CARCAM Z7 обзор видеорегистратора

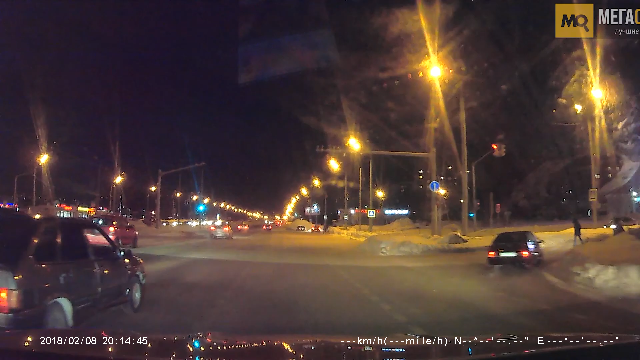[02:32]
Номерные знаки участники дорожного движения разметка остаются читаемыми. Carcam Z7 станет отличным выбором при поиске видеорегистратора, предлагая владельцу возможность скрытого монтажа, сохранения обзора лобового стекла и отсутствия необходимости съема видеорегистратора на время парковки. Плюсом отнесем стоимость относительно приложений конкурентов.